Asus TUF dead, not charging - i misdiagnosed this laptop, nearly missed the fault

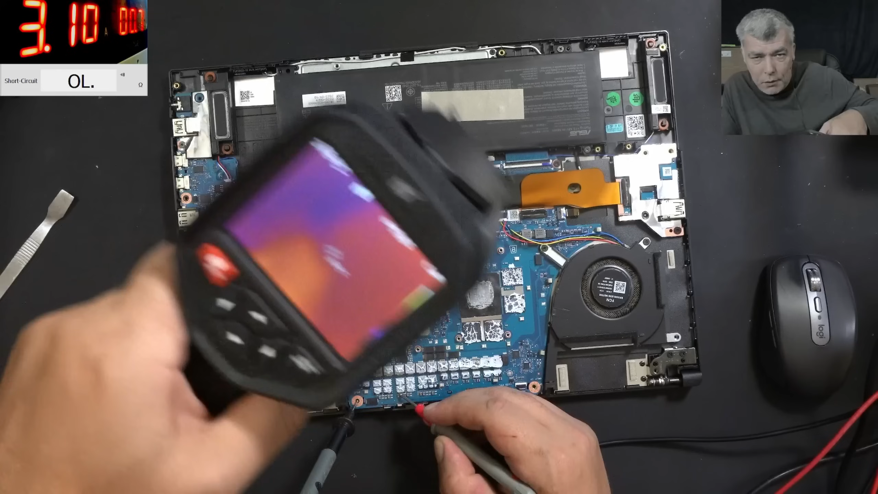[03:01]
and the cpu is not getting hot that's good that's good but the gpu seems warm huh looks warm the gpu
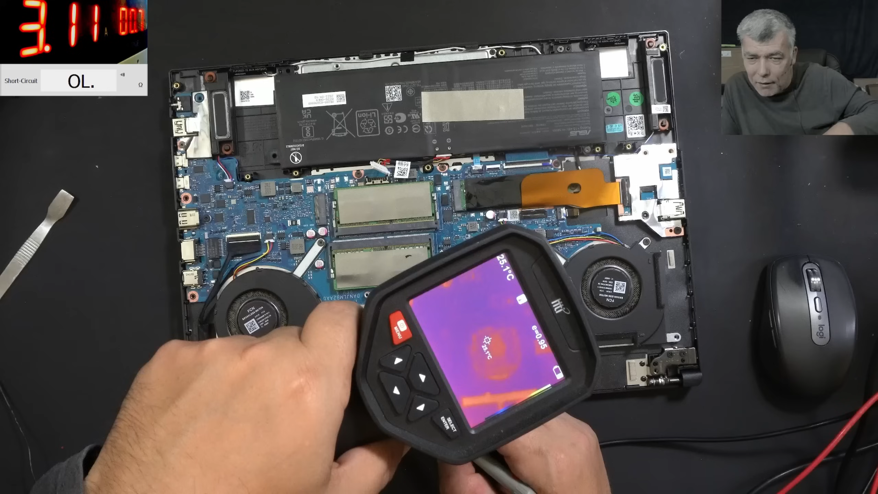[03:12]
let's see the mosfets check there that mosfet check there huh so which one it is which one it is uh this one right
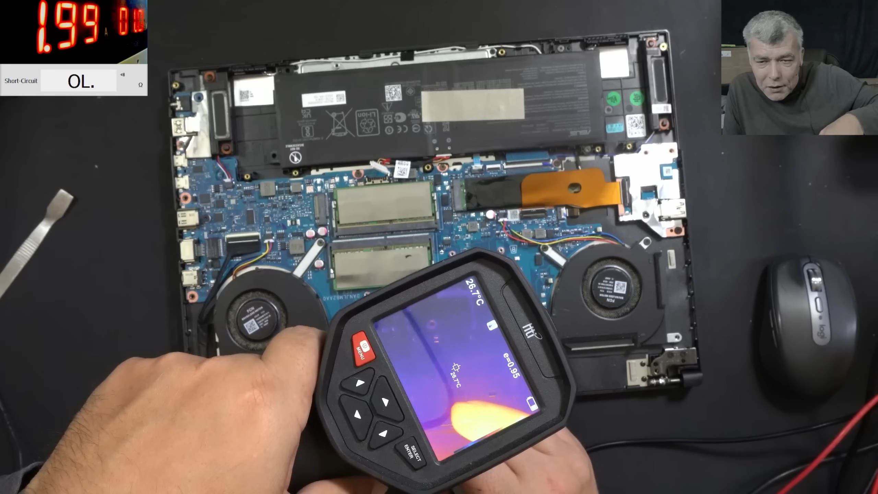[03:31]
yeah this one this mosfet is gone this one
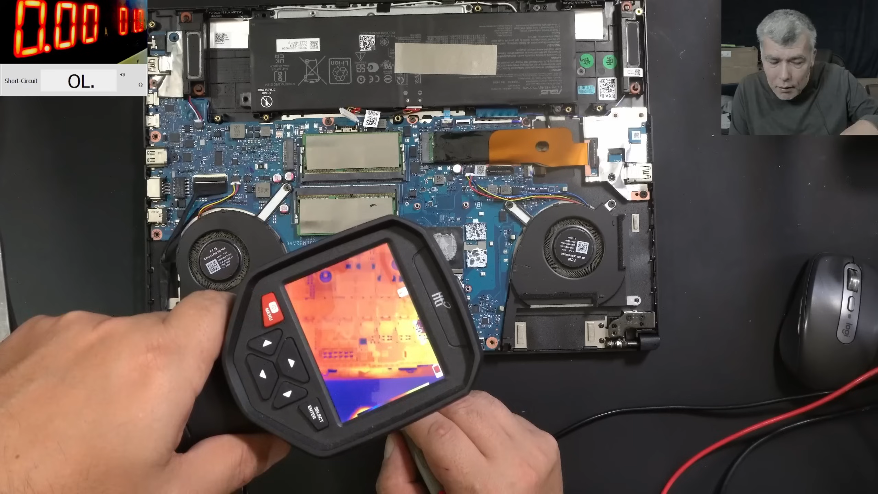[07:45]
here one second this one this one is a freaking capacitor this one what is that no it's a resistor
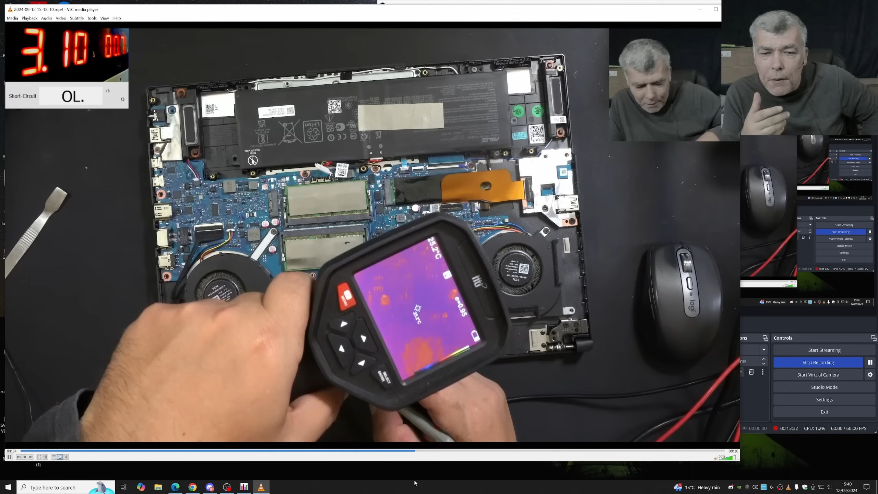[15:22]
the GPU is looking warm, yeah, yeah, okay, somehow, I seen the GPU warm,